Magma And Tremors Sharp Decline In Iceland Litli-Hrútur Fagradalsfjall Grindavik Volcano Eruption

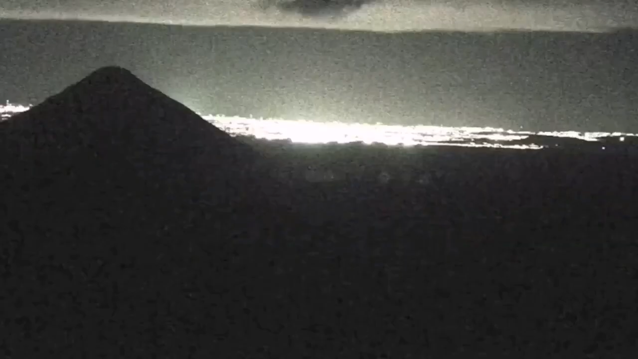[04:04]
And, you can even notice the cars and the vehicles moving.